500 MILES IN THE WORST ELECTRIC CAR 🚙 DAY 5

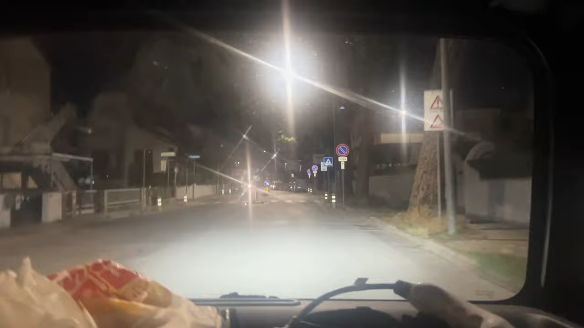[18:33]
We're back on the road. Going delusional, baby. Everyone's passing us, and I'm yawning like crazy, but we're on the way to Pisa.
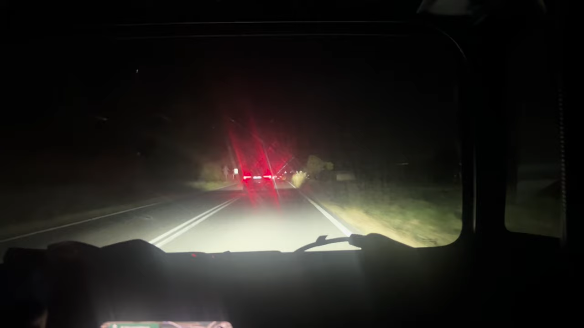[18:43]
We're on the way. That's what the road looks like. Me and Brandon are both kind of yawning a bit. Sleepy time. We're trying to make it. Wow, it's a big fireworks display.
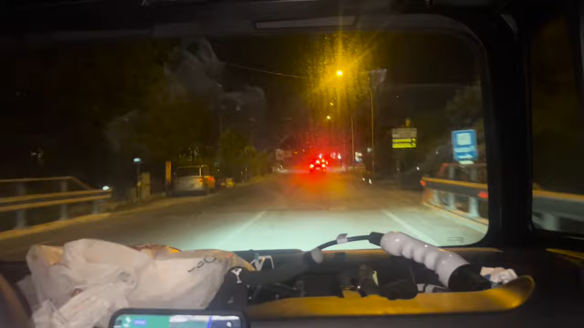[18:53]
Guys, we see the fireworks all the way in the distance. It's happening.
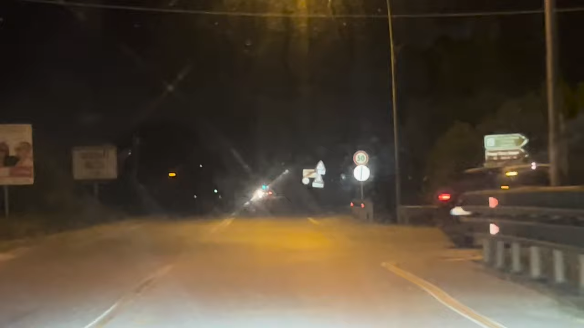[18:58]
It's a huge fireworks display. Holy moly. I don't think you can see it on camera, but we see it. You can't see it on camera? No. All right, so we're going to be there in 12 minutes. We just saw the fireworks display end.